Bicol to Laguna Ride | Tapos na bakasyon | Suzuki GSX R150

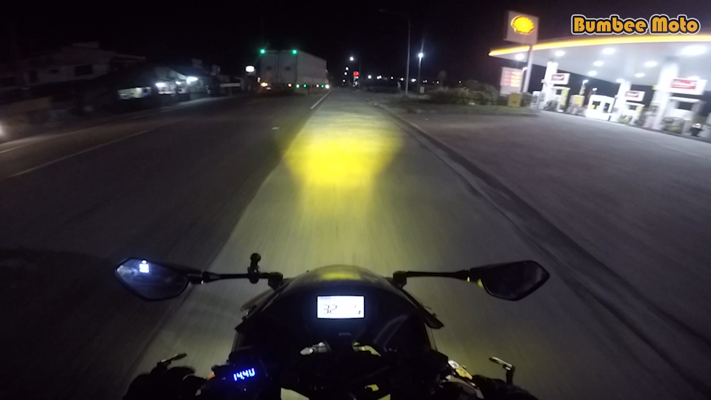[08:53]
Stock lang kasi yung ano niya, gamit na ngayon. Wala pa siya ang auxiliary light. Eh mga lods, nasa ano na tayo? Nasa mga ano na tayo? Petron, tara si Pukot. Papagas lang ako. San ba dito XCS?
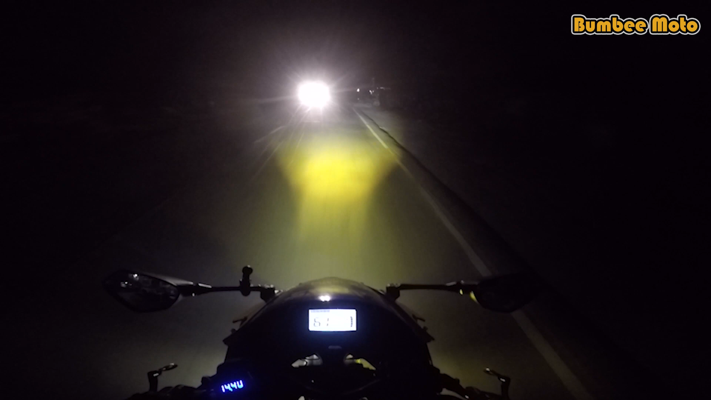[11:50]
Karating ka ng maaga. Makarating ka naman yan kahit chill ride ka lang. Doon kasi yung pangit dito, malas hindi ko makakita yung ano, lubak dito. Dito kasi nang bibigla yung mga lubak dito mga lads eh. Hindi ko pa naman kabisado. Kaya hindi ko pwedeng mag-rat-rat talaga dito. Kung kala mo wala pero meron pala yung mga ano dito eh, lubak. Tsaka ingat-ingat din tayo sa mga overtakes ng mga sakyan dito. So, may hilig yung mag-overtake yung mga yan. Ito lang mahirap sa gabi mga lads.
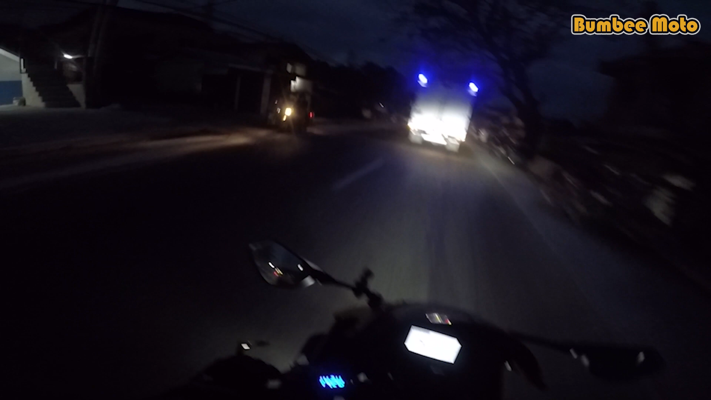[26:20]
Kaya na tayo overtake siguro dito sa truck na to. Sunod-sunod dyan eh. Mabilis din takbo nitong truck na to eh. Kaya hindi naman tayo sumasagad eh. Kailangan sumunod dito sa truck na to. Kula. Kula. Ayun. Hindi. Ano kaya yun? Ayun. Ako na.